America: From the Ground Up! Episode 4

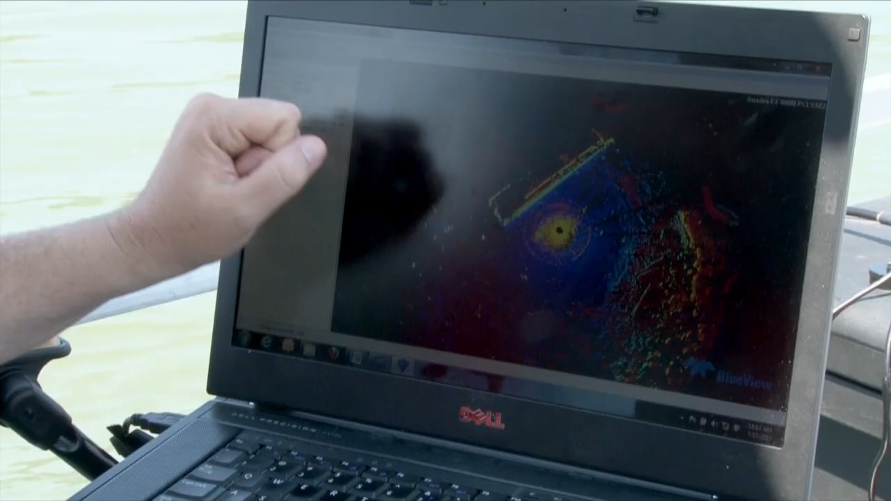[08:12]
So when we're finished, we're going to have a complete map and a 3D image of the wreck and the site,
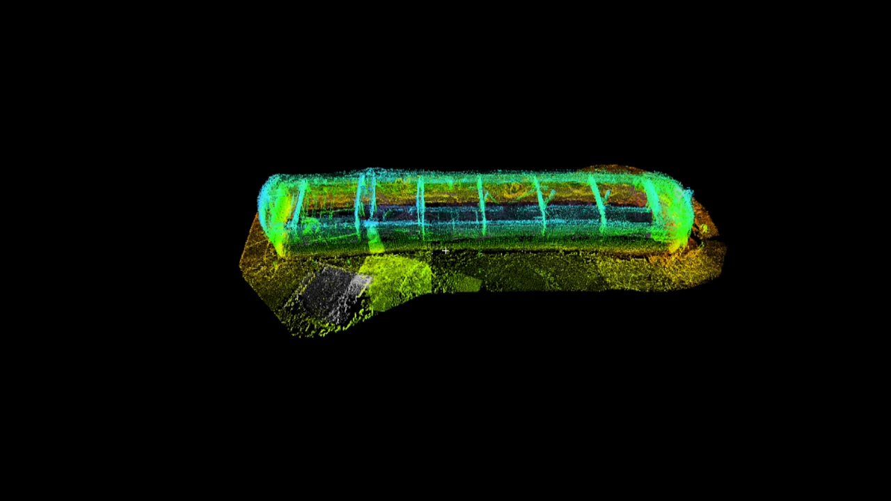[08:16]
and as you finish the whole area, those can all be stitched together,